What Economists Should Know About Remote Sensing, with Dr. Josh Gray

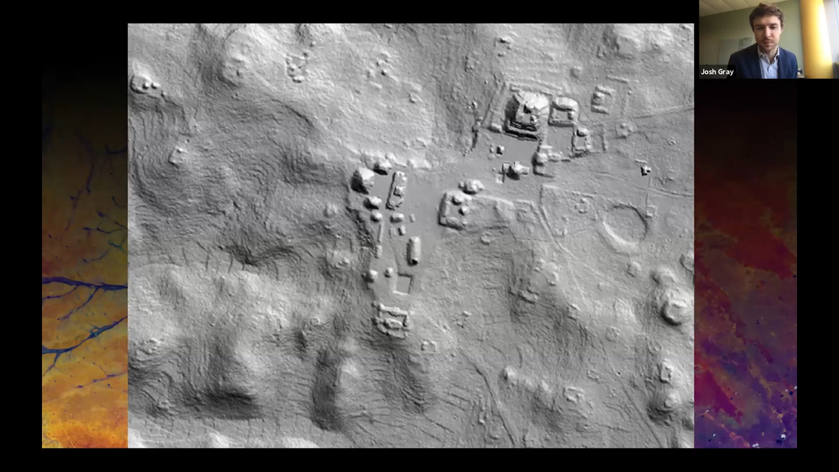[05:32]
hours ago to be a sort of minor site maybe a trading post stop along a trading route um transformed this the understanding into this was a very central and important city um and so one of the reasons that it was thought it was misunderstood previously was because this top panel kind of shows a transect that you can see on the bottom through the site so what we see here on the bottom is the bare earth deem so where we wiped away all the vegetation is the top is looking at it through the side you can see the outline here along the bottom of the temple the pyramid itself but on top you see a lot of vegetation right so this is the return so laser returns